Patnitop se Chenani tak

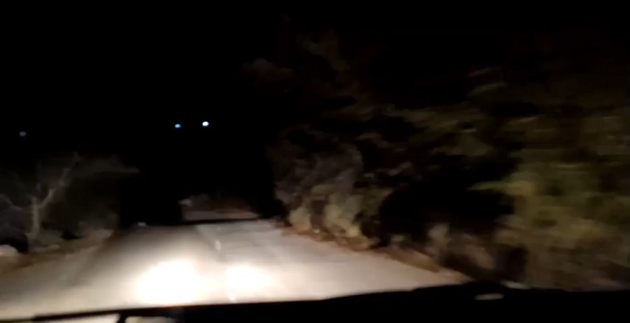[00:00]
पत्नी टॉप से चिनैनी तक। ये वही रास्ता है जिस रास्ते पर एक वक्त गाड़ियों की भीड़ हुआ करती थी,
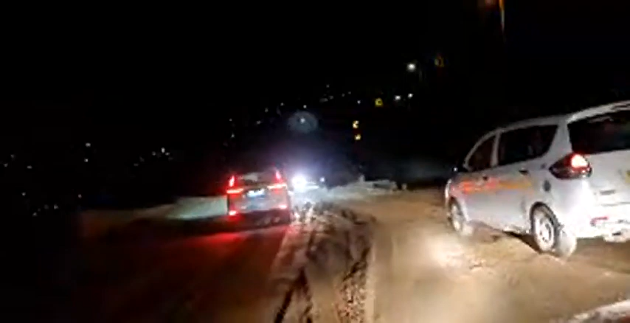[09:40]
यहाँ पर घूमने घामने के लिए जो है पत्नी टॉप आए हैं और अब शायद दूसरी ओर जा रहे हैं।